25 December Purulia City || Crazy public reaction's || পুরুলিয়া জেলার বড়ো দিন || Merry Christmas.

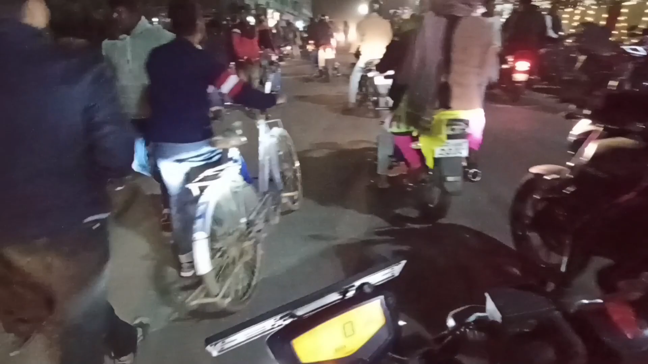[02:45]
खुब भाल लाग्छे देखते ही येकिन तु क्राउड अनेक बेशी तार जुन्दो आमी यार वितोरे जाच्छी ना तोमादर के
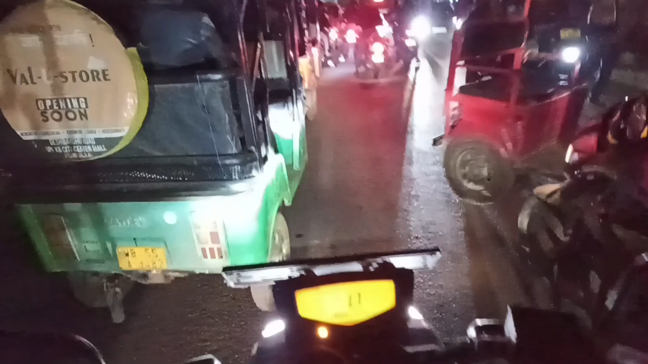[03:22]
की भीर देखते बाद छो आज के हेटे हेड़े वेरातो है इजोन्दो देखते बाद छो की भीर पाने
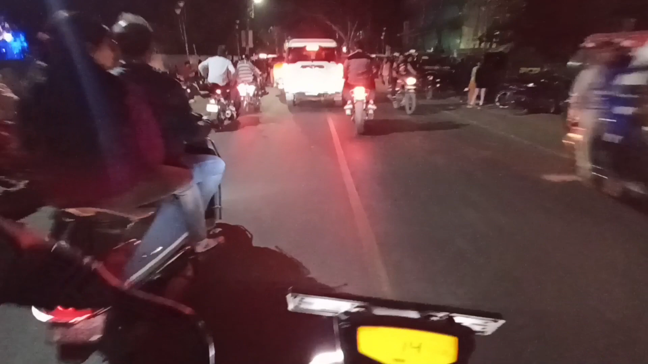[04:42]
देख्ते बाद छो भीड खोतोटा पूरी माने मने हाई की जाई भीतोरे की
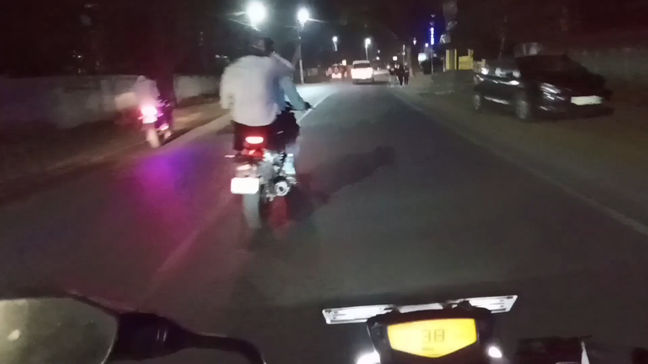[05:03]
आँ सामने देख्छों एम्टी-फेप्टीन नी भाई हेलमेट परोनी औरकुम फाबेत चालाओना आनी आक्सिडेंट देखे देखे ना फई भेगे चे जीवने औरकुम प्लीज चालाओना तुमादे रिक्वेस्�